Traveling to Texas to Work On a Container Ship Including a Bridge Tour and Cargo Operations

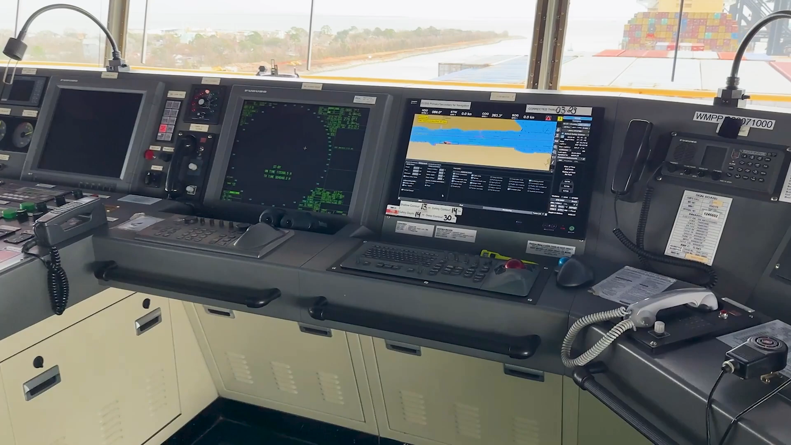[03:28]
Dual radars. This one actually has captain and chairs next to the conning station.